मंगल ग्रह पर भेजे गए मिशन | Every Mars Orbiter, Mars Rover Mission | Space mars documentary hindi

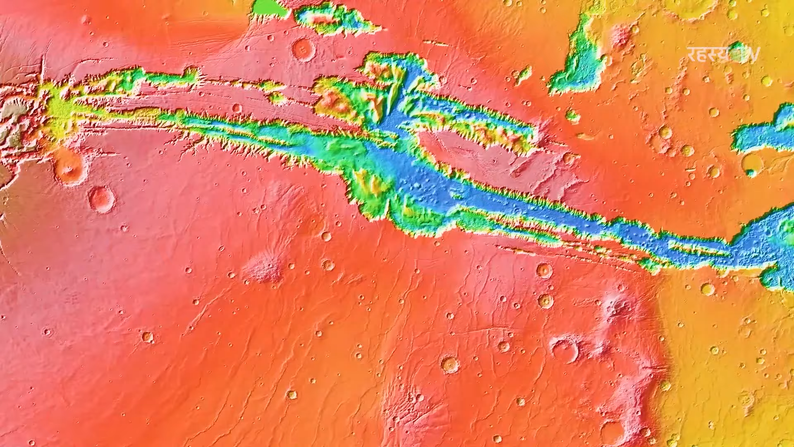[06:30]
सॉर्मंडल में खोजा गया सबसे विशालकाई कैनियन सिस्टम है Mariner 9 मिशन लगबग एक साल तक मंगल गरह के